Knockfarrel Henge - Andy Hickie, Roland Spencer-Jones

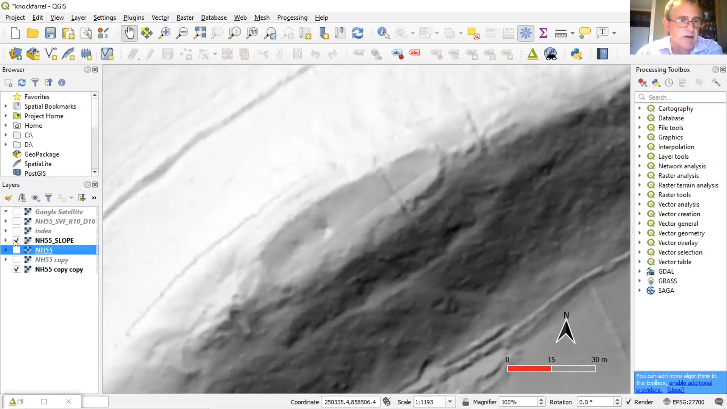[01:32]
Again, it's a bit washed out up at the top there. So a little bit further processing. One that I find particularly useful is the slope. So with this, what we're looking at is anything which is sort of horizontal is shading bright, vertical is black, and anything in between shades of grey. But then you can start adding more different processing on top of that to highlight other sort of features and try and lift them out. So this is with what's called sky view factor.
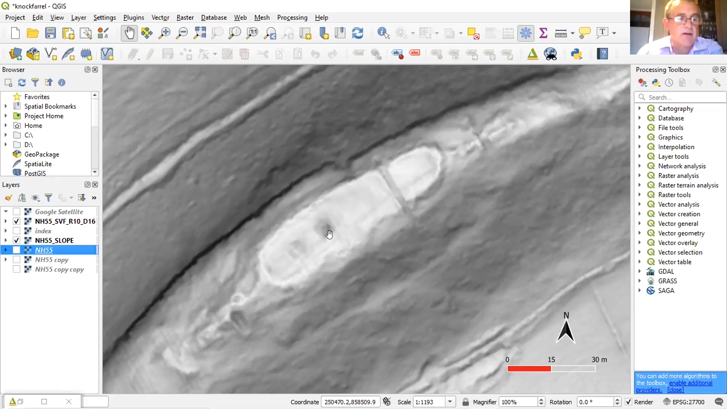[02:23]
Yeah. On the screen, yeah, as I'm pointing to things. Can you see that? Yes. Yeah, yeah. So if you look at particularly the sort of depression here, it's now beginning to show. And then further sort of processing really now is beginning to lift out the sort of ramparts,
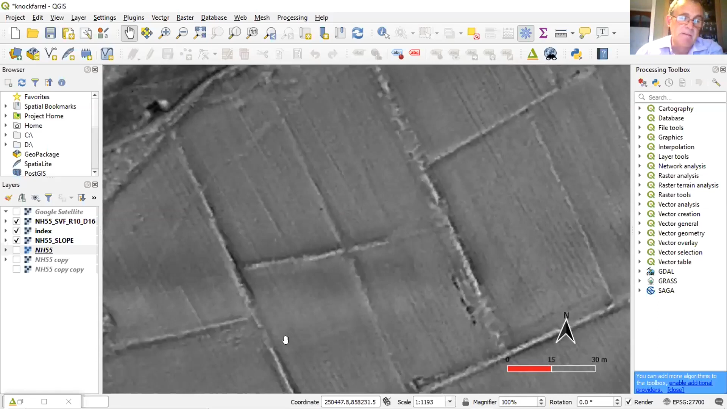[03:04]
So scrolling around, this is pretty much what I was doing at the time.
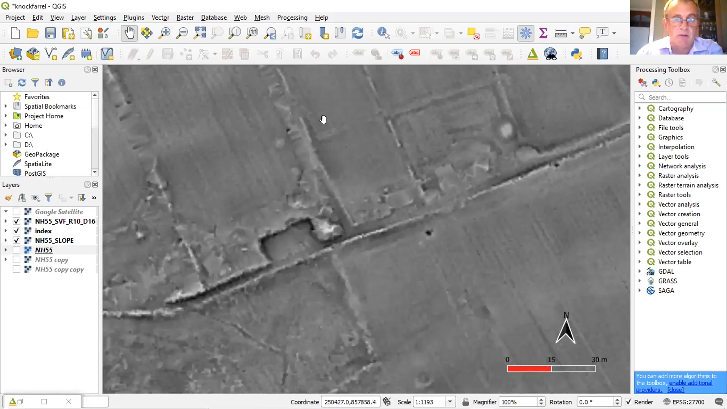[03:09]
Seeing if there are any other features. Found this. Perhaps a bit of terracing going on. This is just by the shore of Loch Ussi now.
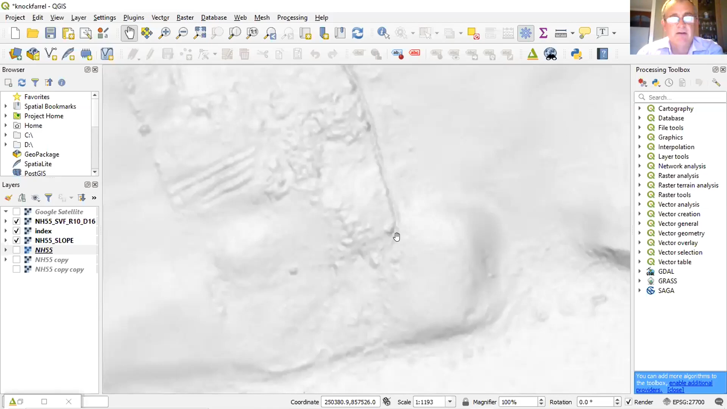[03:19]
Again, just looking around, a couple of circular features here, which could be something or nothing.
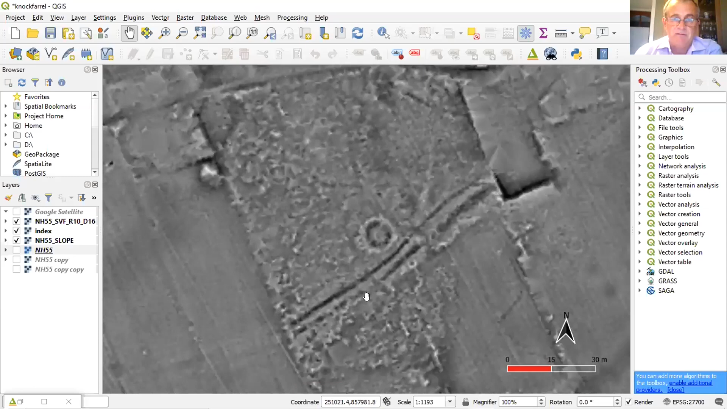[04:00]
Ooh, I thought. Circular. External bank.
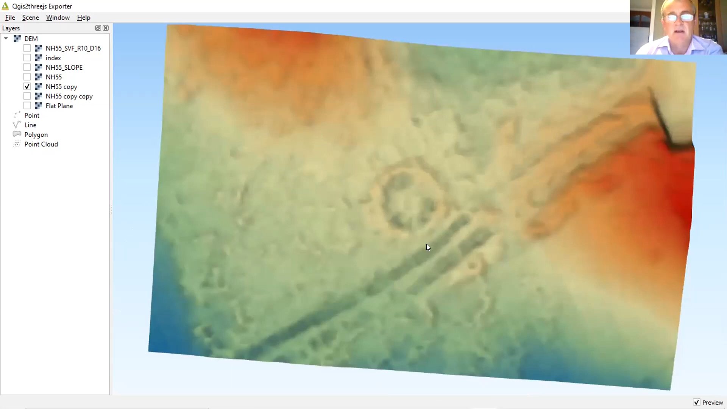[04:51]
Certainly looks, to my eye, henge-y form. A couple of these, what look like here, like sort of trackways, vehicle tracks, are actually about 7 or 8 metres apart. So again, rather interesting.
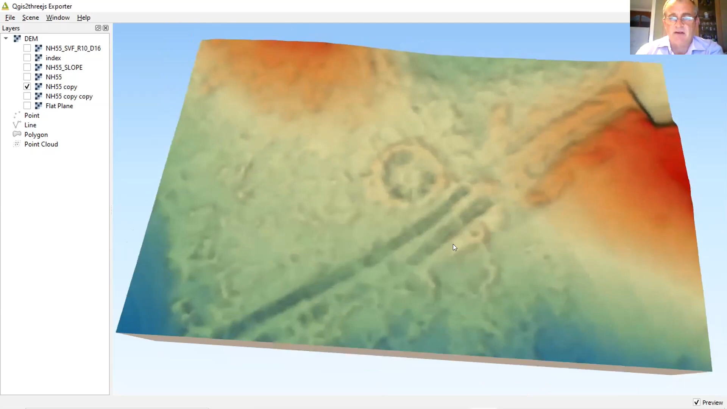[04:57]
A little circular feature there as well. I'm trying doing a few measurements as well to, didn't work very well. Try that again. So about 20 metres across.
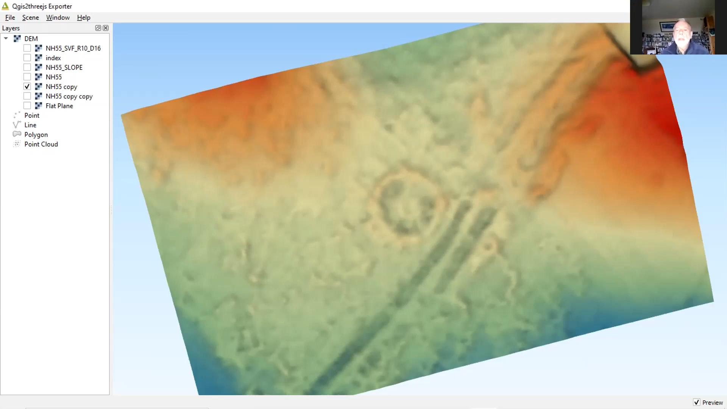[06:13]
And yeah, I think things moved on from there, didn't they, Roland? And indeed. If we just think about the initial data that you had, this is publicly available data, Andy? Yeah, this is publicly available data. It's limited in its coverage. I believe that it was the CEPA or the Environmental Agency, something like that, that produced the data. It's publicly available, as I said, but coverage is limited, really, to watercourses, lochs and shoreline.